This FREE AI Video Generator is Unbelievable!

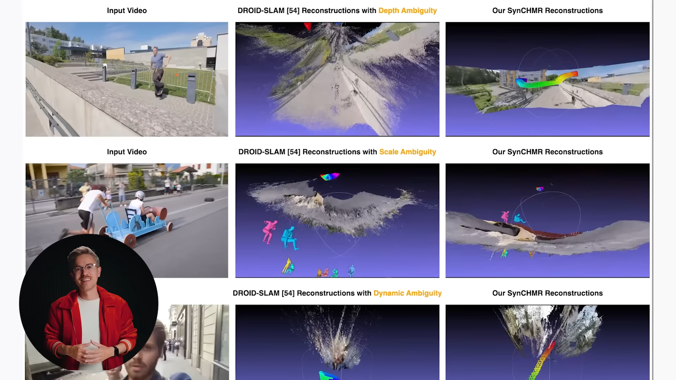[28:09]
Now, again, this tool is not perfect at all either. Some of the character tracking kind of comes across more like whenever a Tesla sees a person, it creates this like very rudimentary 3D version of a person. But you can see that when this tool is paired with 3D applications and visual effects software, it could change the way that we edit our stories in the future.